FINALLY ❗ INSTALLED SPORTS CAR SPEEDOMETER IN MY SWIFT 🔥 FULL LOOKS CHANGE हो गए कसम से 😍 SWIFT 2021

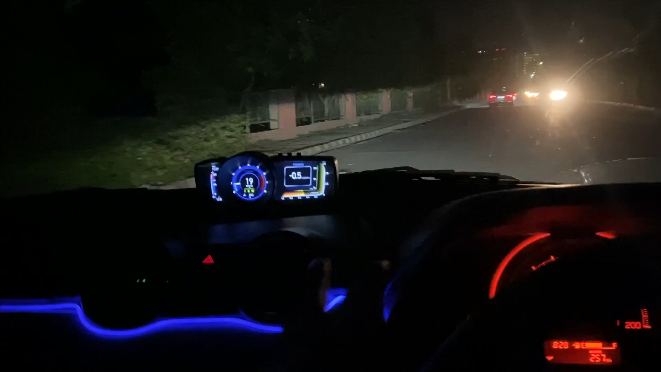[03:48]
अब बात करूँ मैं अपना जो बीडी मीटर है उसकी तो लुक्स जो है आपको ऐसे कुछ दिख रहे होंगे एक बर जो मैं पारकिंग लाइट स्वन कर देता हूं सो दट एंबिन लाइट भी बंद हो जाएगी उसके
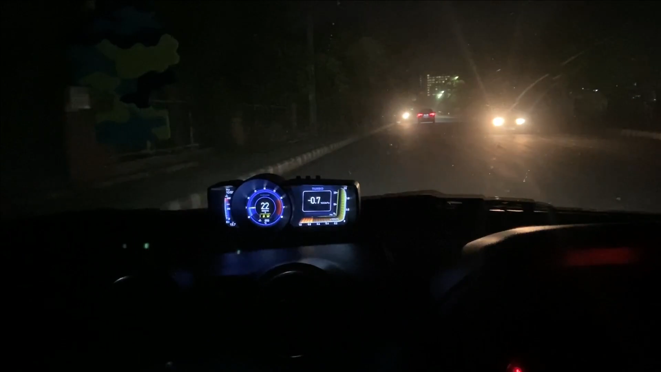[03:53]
बाद आपको समझ में आ जाएगा कि कैसे कुछ जो है � लुक्स अपने इस OBT मीटर के दिखते हैं और
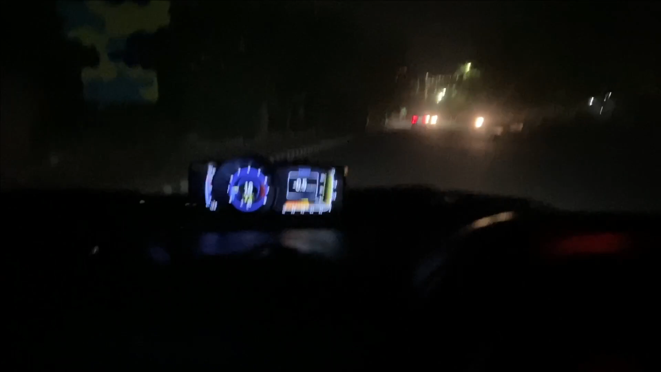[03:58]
जितनी रेस पर आपकी गाड़ी रहती है उतनी रेस से आपको बताता रहता है सबोस कीज़ें हापे मारी जो गाड़ी है